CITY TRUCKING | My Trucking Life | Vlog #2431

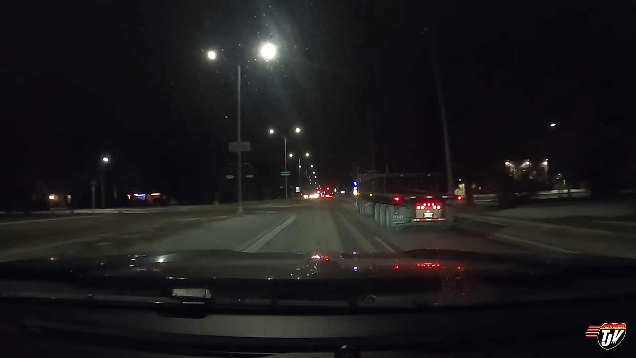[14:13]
what is this guy hauling huh looks like giant tables cool well boys chevy's excited oh my chevy i thought we were